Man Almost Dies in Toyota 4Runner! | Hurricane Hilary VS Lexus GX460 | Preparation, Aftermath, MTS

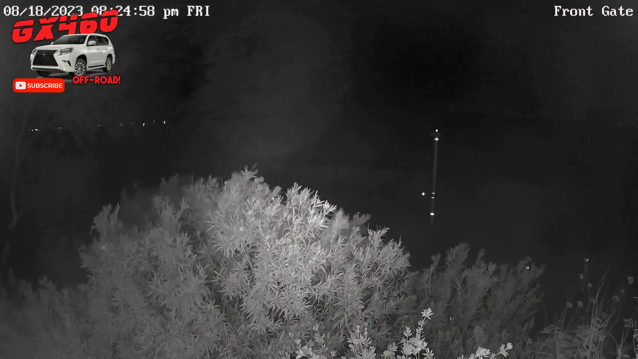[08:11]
the storm look at this look at the lightning and that's Hillary approaching very active and uh she's coming now she's here let's check out Hillary here